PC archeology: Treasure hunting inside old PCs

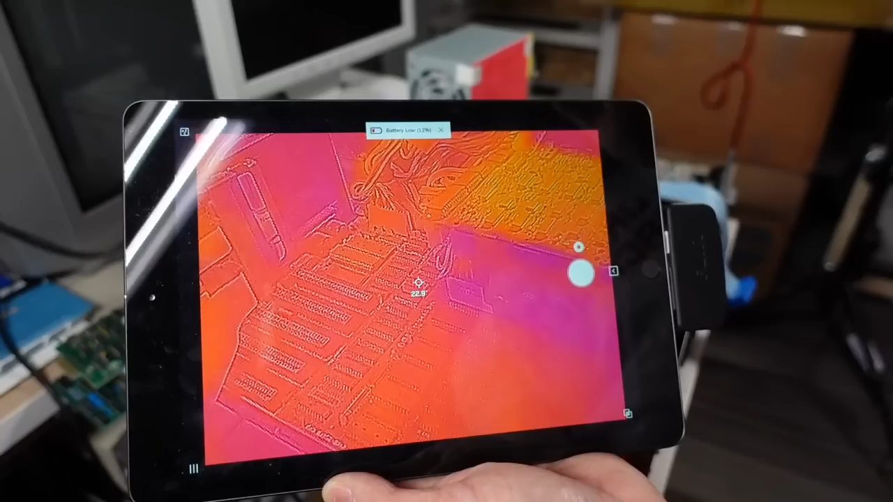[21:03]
All right, so this is an iPad. I have a FLIR one connected to it. Camera's working. I have to charge up the battery. This thing is not very reliable. I've had it for a good number of years, and the battery inside is failing, I think.
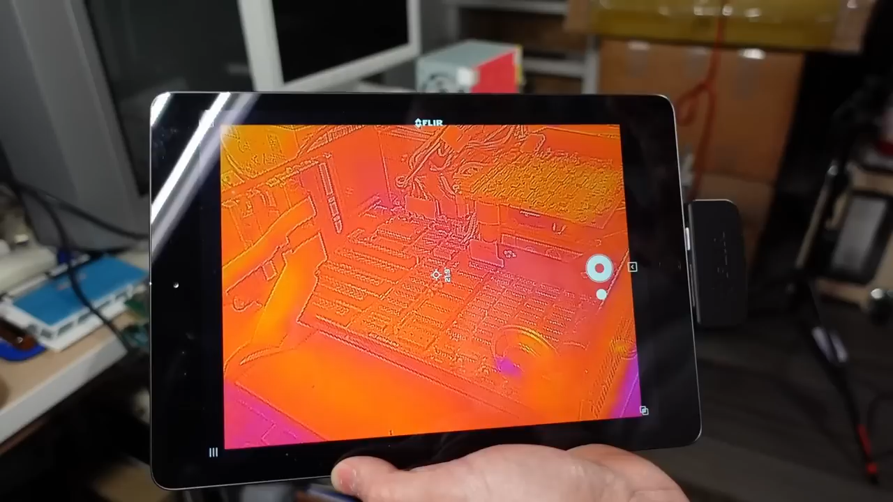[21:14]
This particular one is pretty low resolution, but it's good enough for us to kind of see what's going on.
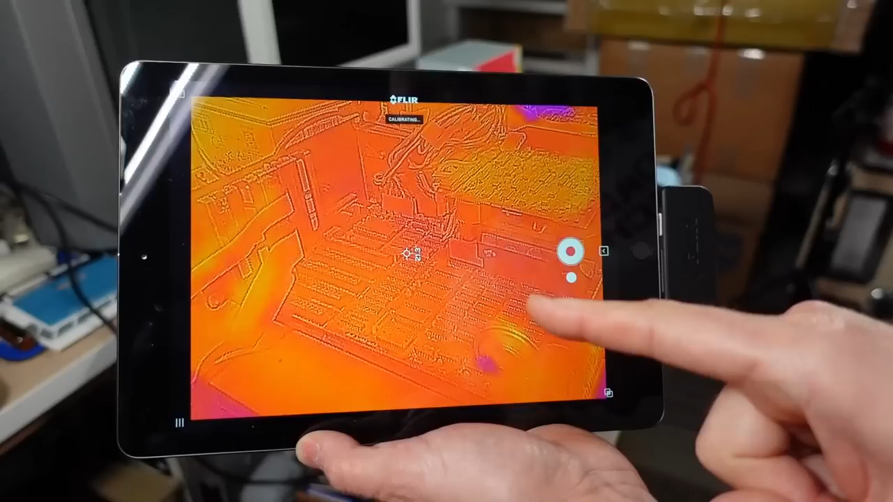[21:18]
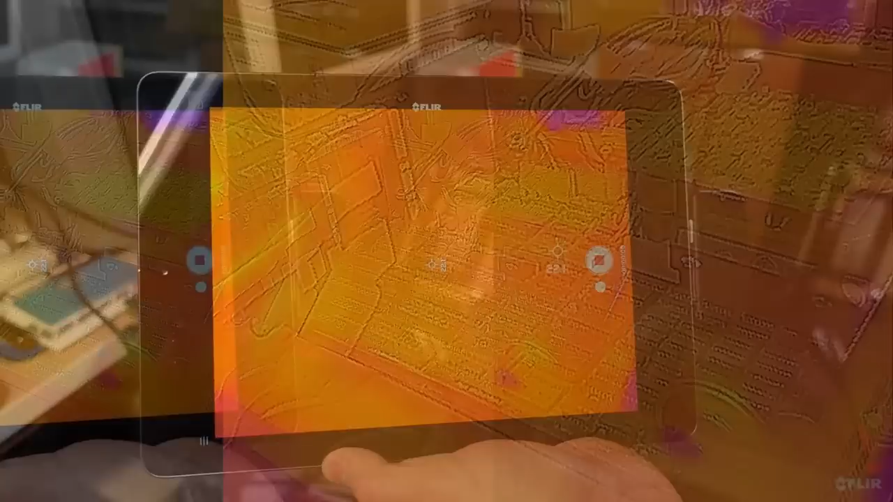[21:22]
So I'm going to hit record, and I'm going to turn on the computer, and let's see if I can see anything.
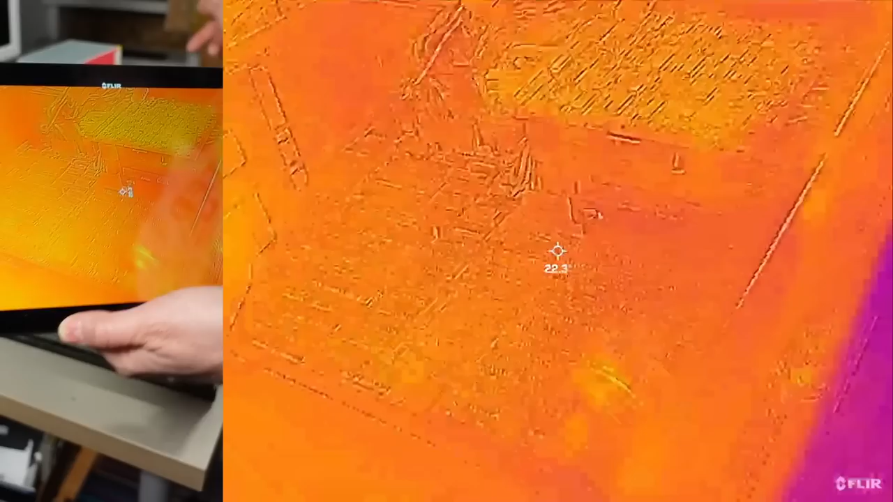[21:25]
Okay, I can see it right there.
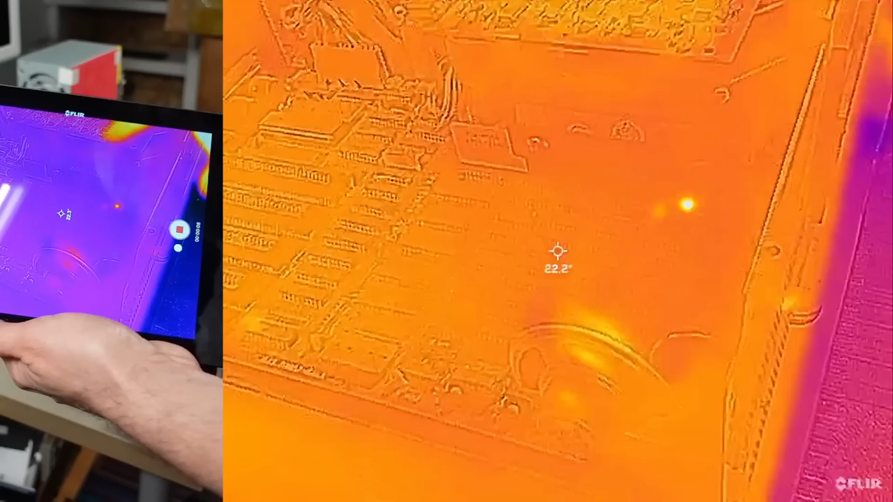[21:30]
You see that?
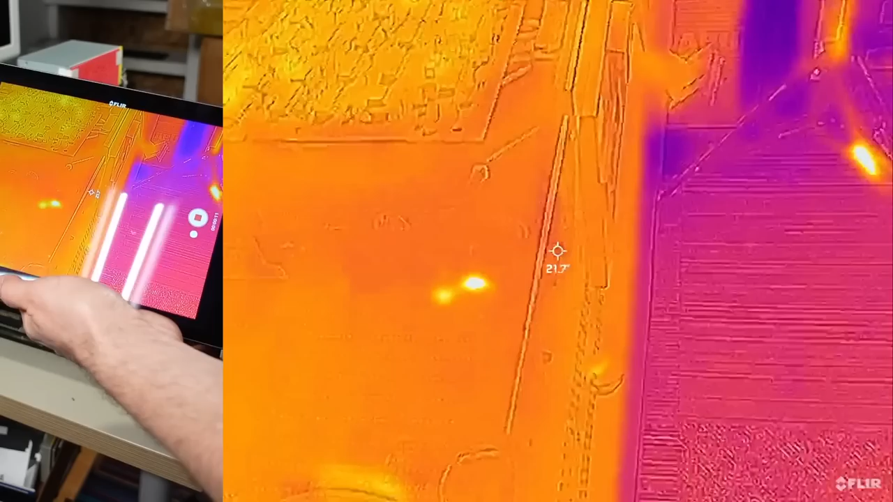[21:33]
Got very, very hot right down there.
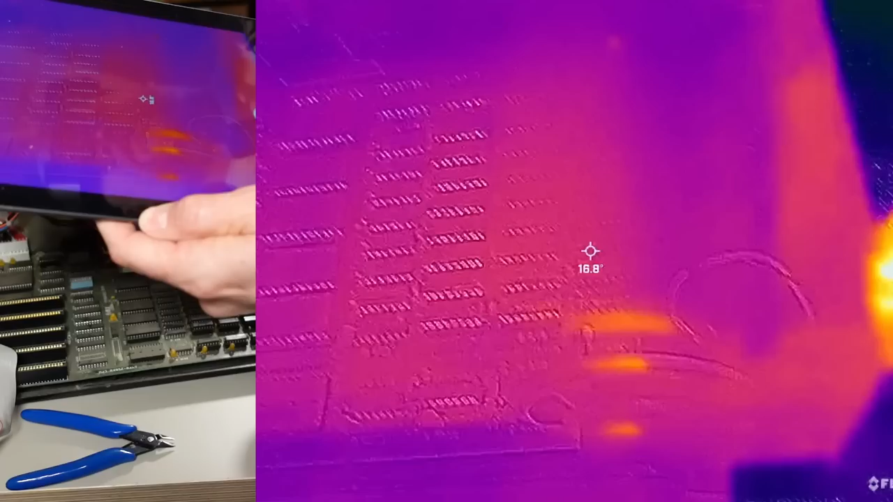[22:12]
Oh, we are still getting a hotspot. So that was not the problem.